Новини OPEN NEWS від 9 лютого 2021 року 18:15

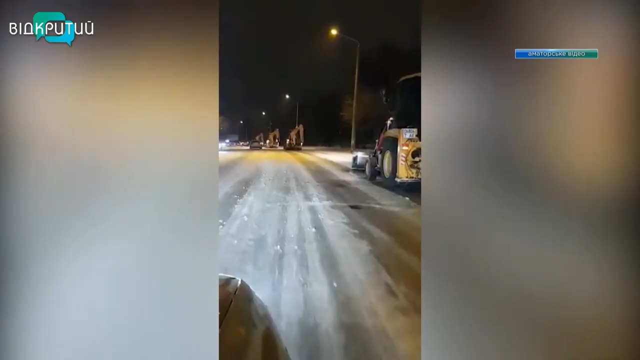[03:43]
звільняли від снігу вулицю Космічну та проспект Івана Мазепи, де зазвичай скупчується та застрягає великогабаритний транспорт.